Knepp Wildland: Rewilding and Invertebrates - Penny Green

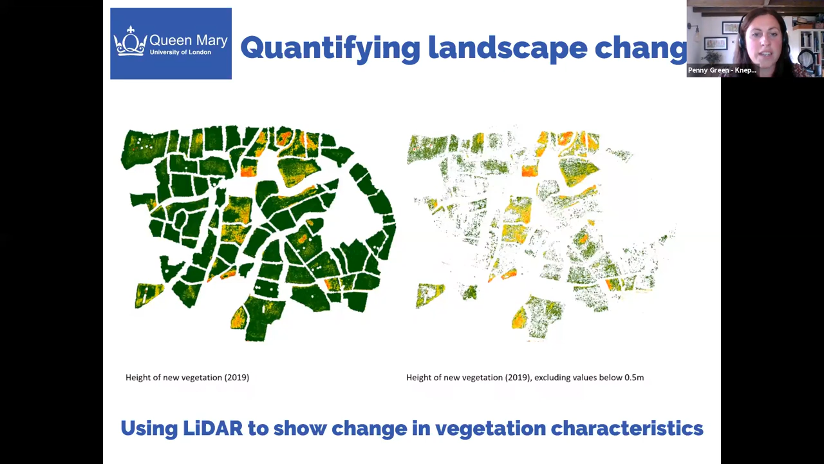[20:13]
and they've actually been able to help us quantify the amount of scrub that we have. We've been using laser scanning technology called LIDAR to show the change in the vegetation. And so it's really quite detailed.